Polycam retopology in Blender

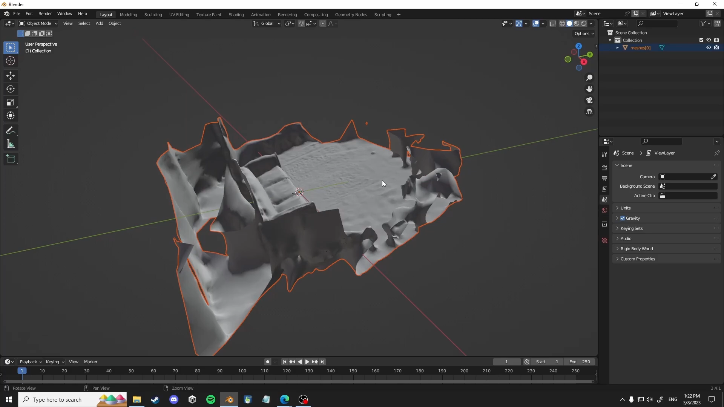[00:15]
You want to make your view clip start a little smaller if the scan turned out pretty small.
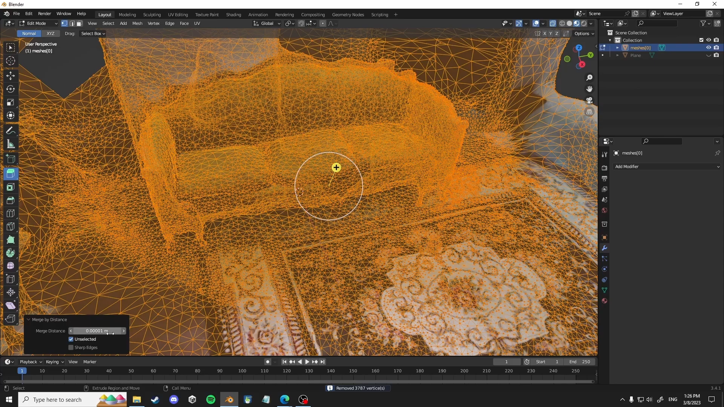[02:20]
And as you can see, it removed like thousands of vertices by merging them.
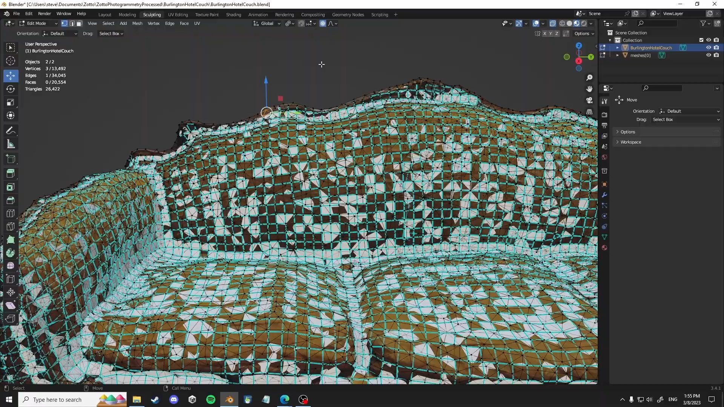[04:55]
And as you can see here, I accidentally selected both meshes.